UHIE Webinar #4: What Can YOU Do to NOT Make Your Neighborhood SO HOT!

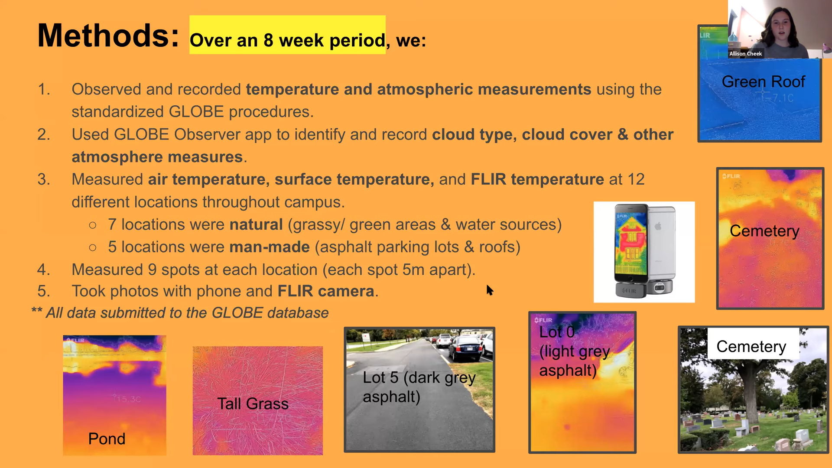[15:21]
All data was reported to the GLOBE database. So, you can see here the FLIR landscape versus the surface pictures. In the FLIR pictures, the hotter temperatures are represented by red, yellow, and orange colors, while the cooler temperatures are represented by blue, purple, and green colors. And next slide. Hi, everyone.
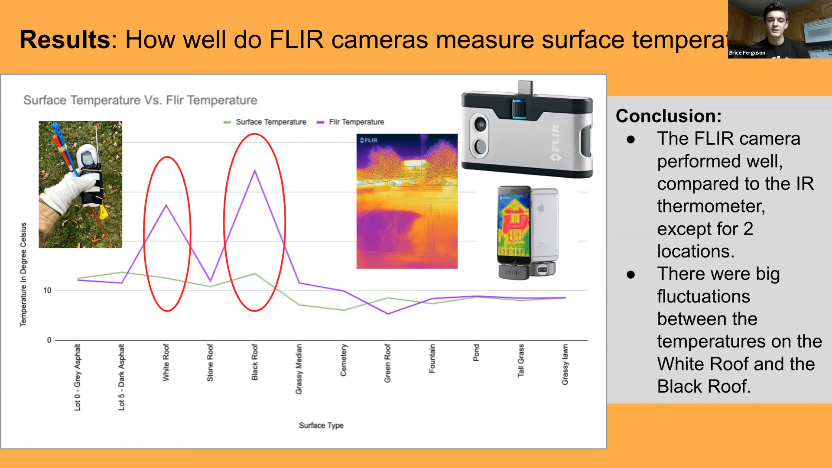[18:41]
we can tell that the FLIR camera we tested were pretty true to our IR thermometer readings for the most part, with the exception of the white roof and black roof. They work pretty well everywhere else, leading us to the conclusion that FLIR cameras are best used to find or provide evidence of heat and cool or hot and cool temperatures, but not necessarily to give exact measurements. Next slide, please.